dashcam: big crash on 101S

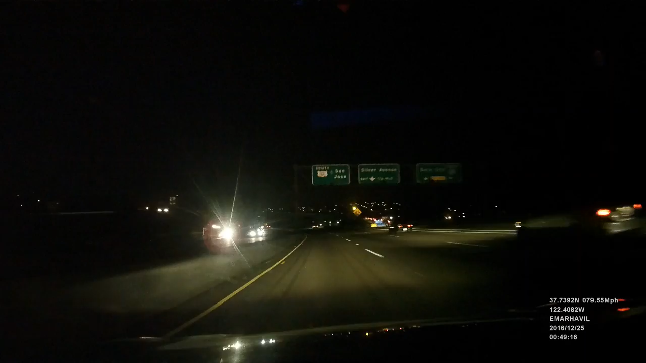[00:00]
It definitely doesn't feel like over-boosted. No. Whoa! Shit! Nice save! Lane change exercise, holy shit! Uh, so we definitely hit something. Do you want to pull off and look? Sure, what the hell, why not? I'll call the feds also.